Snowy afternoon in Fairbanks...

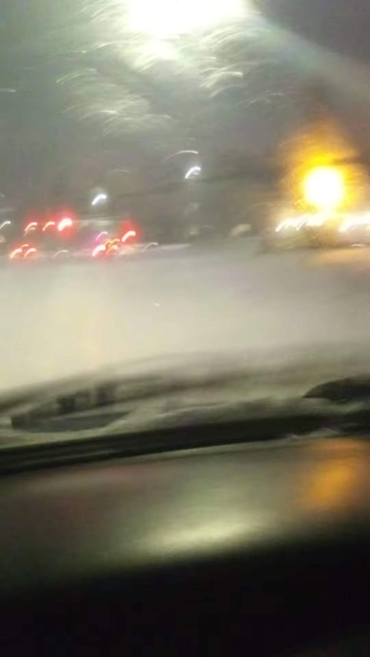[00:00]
fun it's about four o'clock here in Fairbanks Alaska I'm right by the university
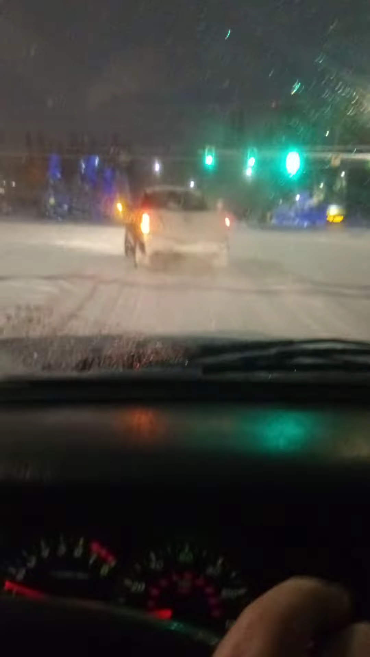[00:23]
campus the entrance there the pretty lights on the snow is coming down here it's fairly warm in the 20s but we have got a lot of snow already and it's supposed to keep going until Tuesday going down University Avenue here lots of fun I'm thankful that my SUV has great four-wheel drive